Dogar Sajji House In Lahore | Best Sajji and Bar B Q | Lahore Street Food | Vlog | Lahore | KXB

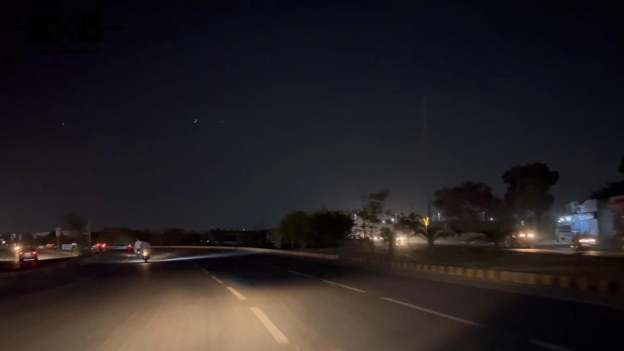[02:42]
مزے کا vlog ہونے والا ہے جناب تو یہ ہم بلکل جناب راستے میں ہی ہے ابھی ٹھوکر نیاز بیک کے مکڈولن بھی آئے گا راستے میں اگر آپ مکڈولن کھانا چاہتے ہیں تو مکڈولن بھی آپ کو ملے گا تو کچھ ہی لمحے میں انشاءاللہ ہم پہنچنے والے ہیں تقریباً پندرہ سے بیس منٹ لگتے ہیں تو یہ دیکھیں جی اور ان لائن ٹرین کا یہ بریج ہے